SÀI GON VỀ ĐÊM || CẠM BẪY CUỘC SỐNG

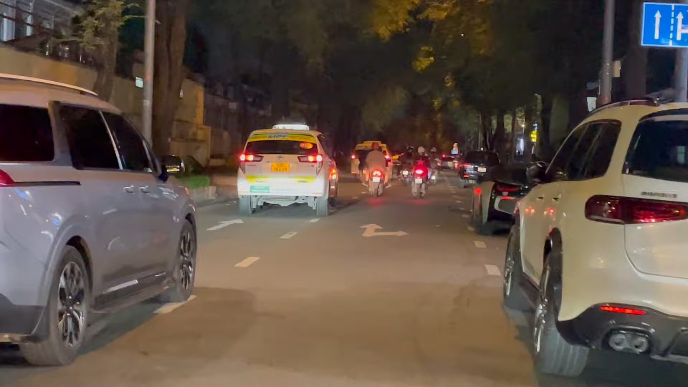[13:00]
Đây là mình sẽ quẹo qua đường Thái Văn Lung, phía bên đây là bệnh viện Nhi Đồng đó các bạn, Nhi Đồng 2 đó các bạn.
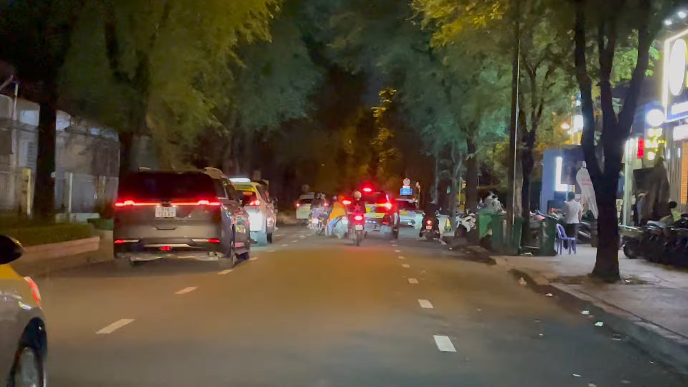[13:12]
Đây là các bạn, mình đã tới khu đèn đỏ người Nhật rồi đó cả nhà.
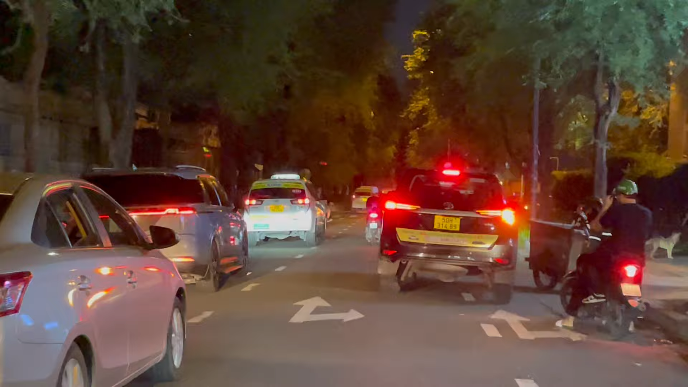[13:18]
Đây hầu như là cái gì cũng có rồi, rất là khủng khiếp, rất là kinh khủng, khu đèn đỏ này rất là nổi tiếng của Sài Gòn mình luôn đó các bạn.